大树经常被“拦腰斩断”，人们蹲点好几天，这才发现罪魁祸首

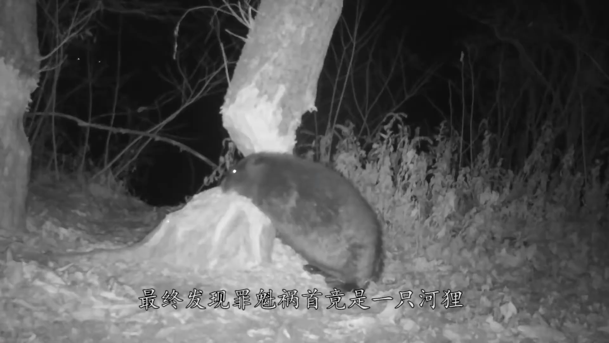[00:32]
他快速的啃咬树干，一段时间后大树倒下，